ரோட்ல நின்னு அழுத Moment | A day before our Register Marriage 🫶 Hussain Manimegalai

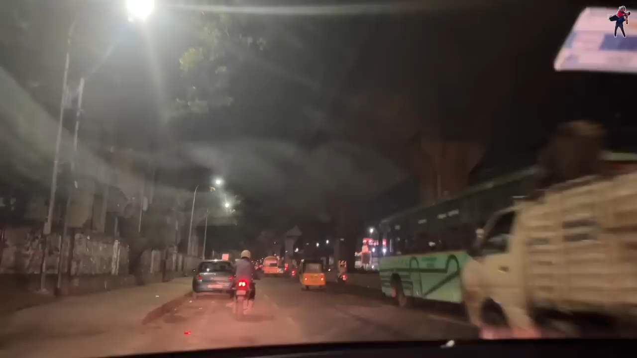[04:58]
இந்த இடம் என்ன இடம்னா முதல் முதல்ல உசைனும் நானும் நேர்ல சந்தித்த ஒரு இடம் இந்த இடம் தான்.